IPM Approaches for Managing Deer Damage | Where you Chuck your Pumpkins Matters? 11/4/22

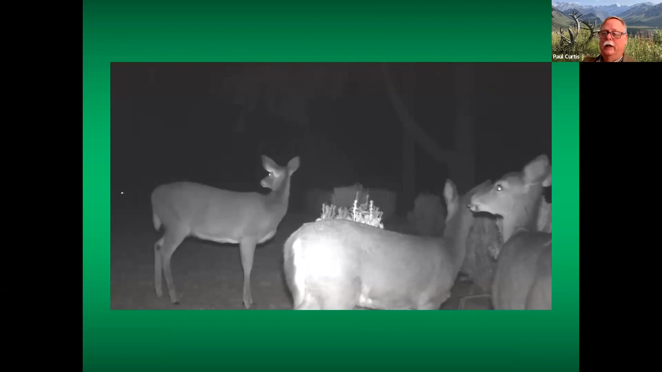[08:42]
uh at one of our sites a pine grove ave adult doe with two fawns coming in and you can see how deer just love to browse uh use this is the site that had our highest uh deer pressure that gives you an example how quickly just a handful of deer can do significant damage to woody ornamentals we scored each taxes uh